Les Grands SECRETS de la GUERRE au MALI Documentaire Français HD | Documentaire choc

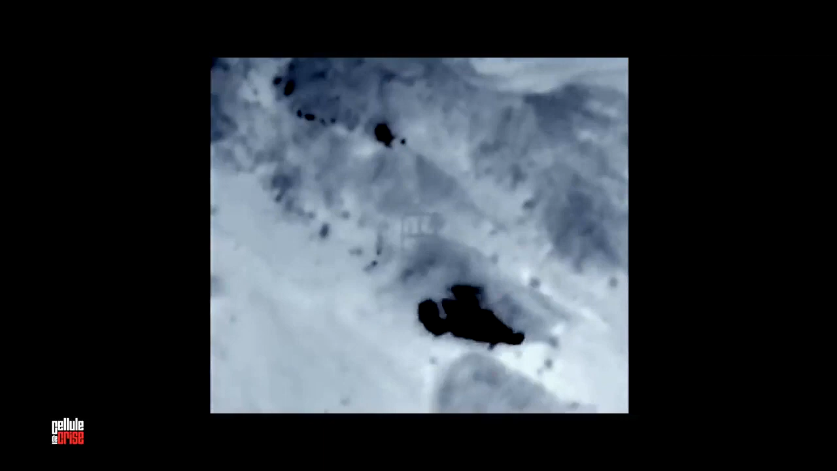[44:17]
Les djihadistes fuient, là on en voit deux.
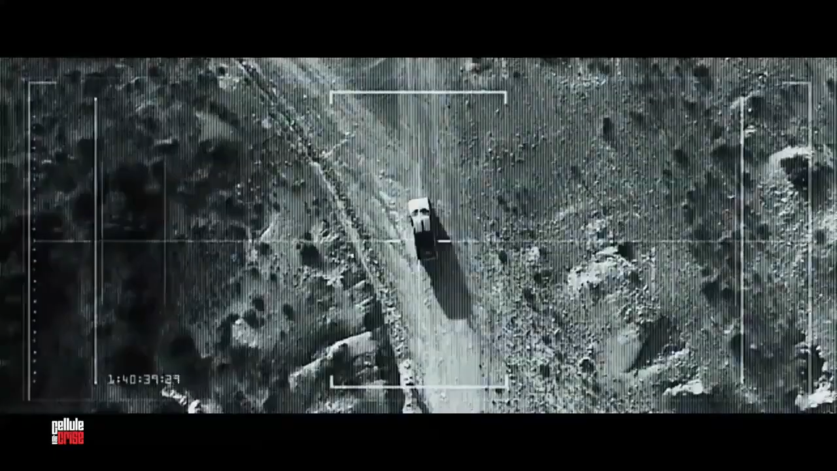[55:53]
Quelques minutes après, une très forte déflagration et un éclair devant nous nous surprend.
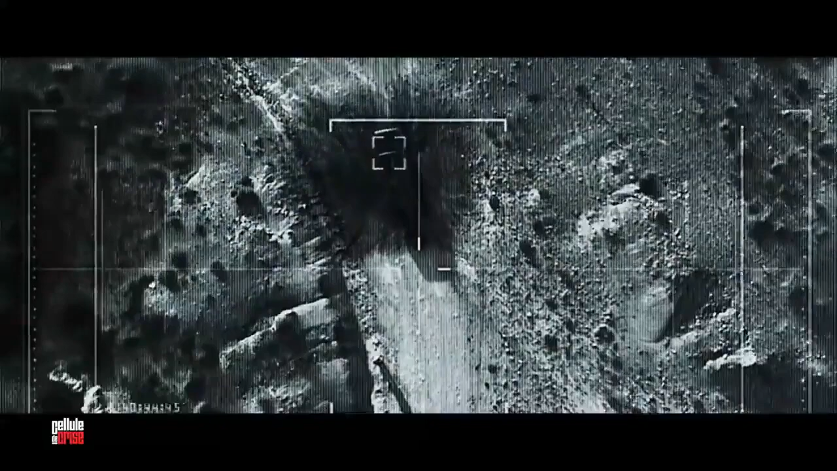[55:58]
Cette explosion, c'est le véhicule qui était au bord de la route, qui était en fait un véhicule piégé.
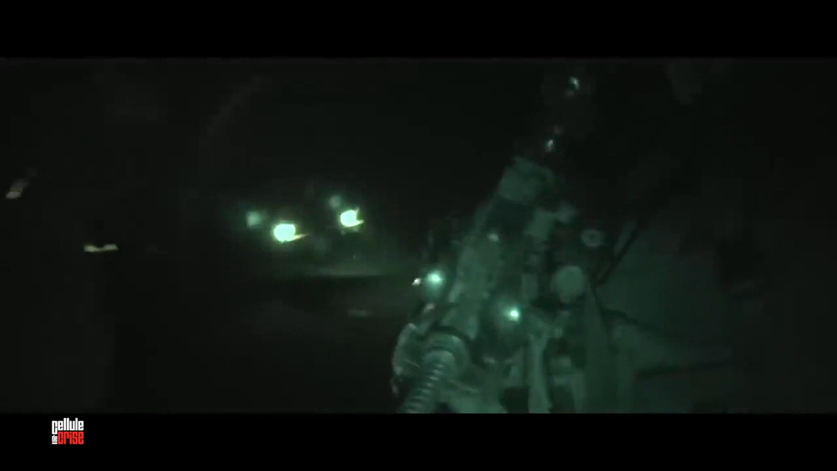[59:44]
Au même moment, 246 parachutistes sautent sur la ville.
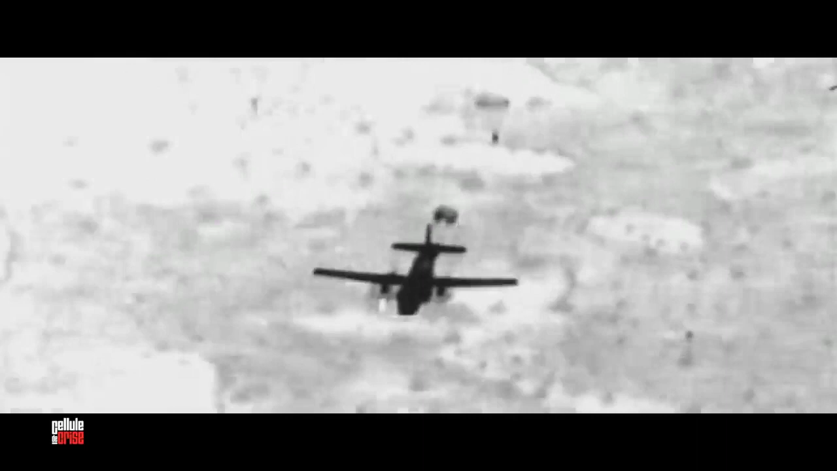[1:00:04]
Ces images seront distribuées aux chaînes de télévision.